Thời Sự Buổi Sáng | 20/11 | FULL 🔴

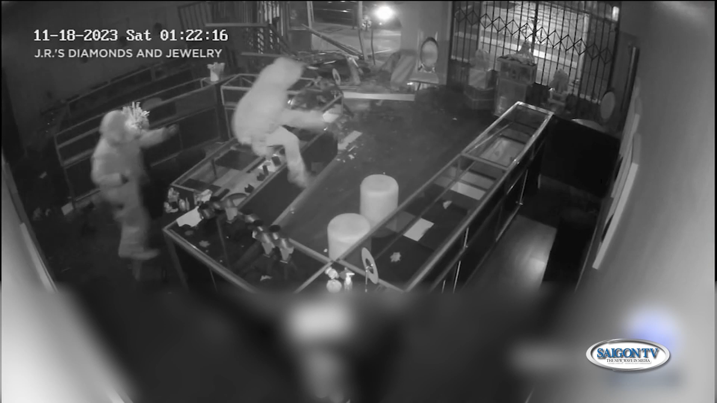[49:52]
Cảnh sát Los Angeles cho biết là các cảnh sát đã có mặt ở tại khu nhà 15.000 ở trên đại lộ Ventura sau khi họ nhận được thông tin về vụ trộm. Nhiều camera an ninh từ JRS Diamonds & Jewelry đã ghi lại cảnh một chiếc SUV lao vào mặt tiền của cửa hàng. Sau đó thì những tên trộm được nhìn thấy chạy vào và đập phá lục tung cửa hàng lên. Chủ của cửa hàng không muốn tiết lộ danh tính, cho biết là nhóm trộm không lấy đi nhiều của cải nhưng họ đã gây ra nhiều thiệt hại cho cửa tiệm.